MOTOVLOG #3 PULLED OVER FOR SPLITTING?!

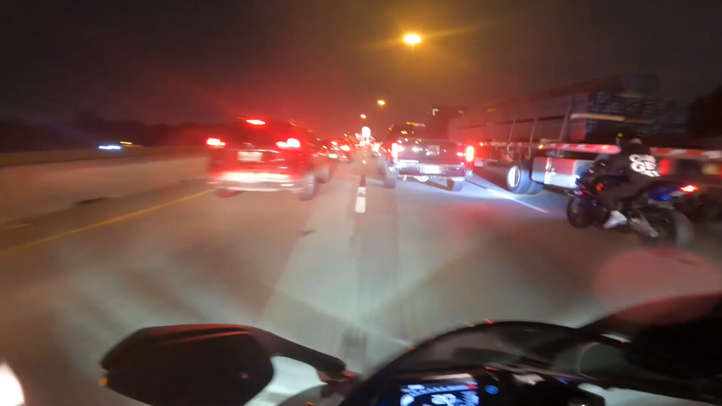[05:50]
Oh, that was a close one.
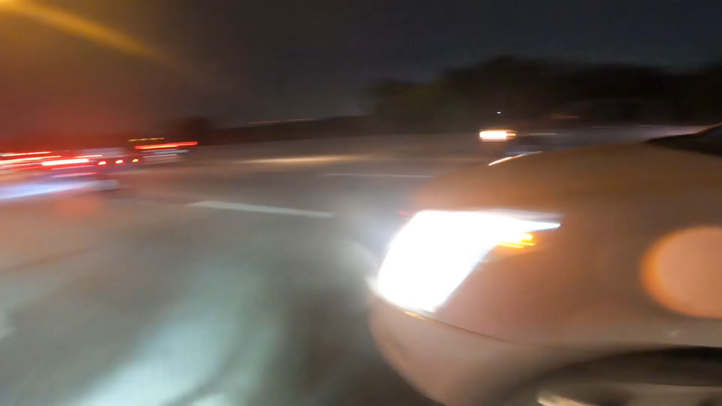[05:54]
I'm gonna switch sides. Because I don't want to be on the left, and then, like, somebody moves over for us, like that CRV did, and then I'm on the other side, and I get pinched.
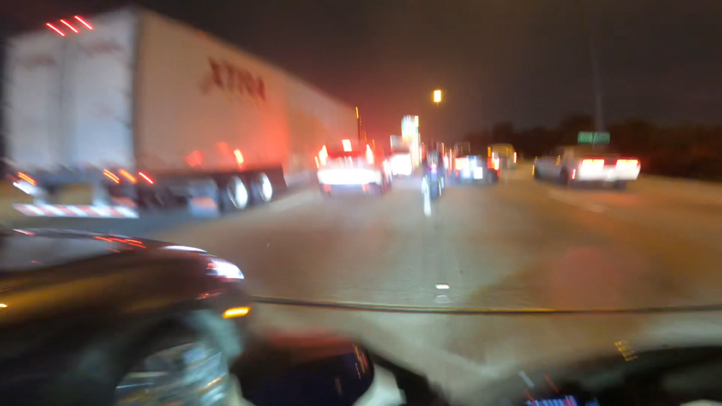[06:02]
Defensive driving, folks. Defensive driving. Follow Reed, because he knows where he's going, I guess. I'm gonna pet this truck on the way by. I got it. I don't know if that was in super view or not, but I got it.
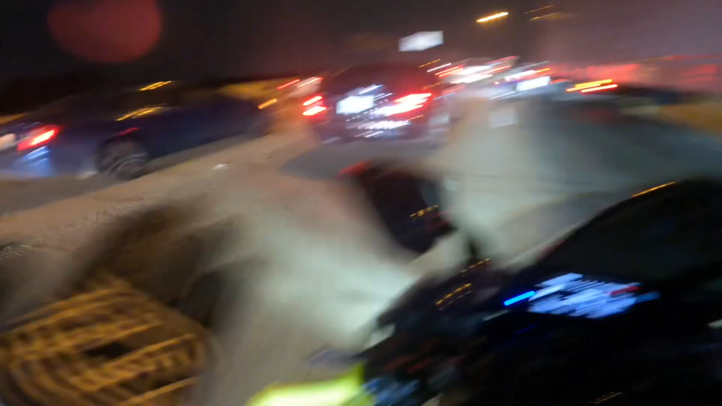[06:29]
It kind of hurt. I'm not gonna lie. There we go. We got some room! I don't know what he's doing, but I'll pass you. This is where the cops either get really butt hurt, or they don't care.
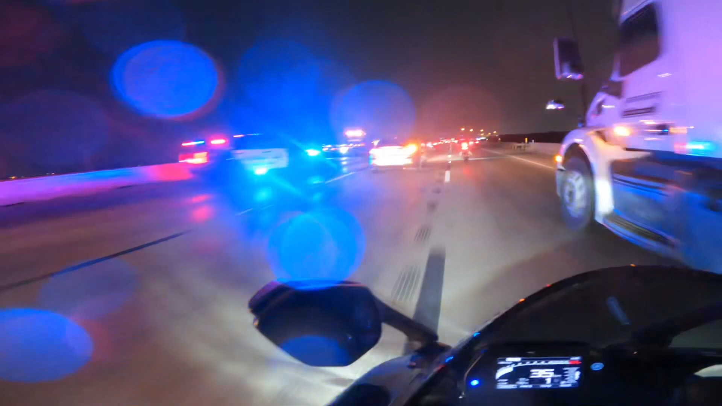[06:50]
The rain's starting to pick up. I will say that. I'm gonna be soaked by the time we get to where we're going. I don't know if you guys can hear that, but that's so loud. I want mine to do that.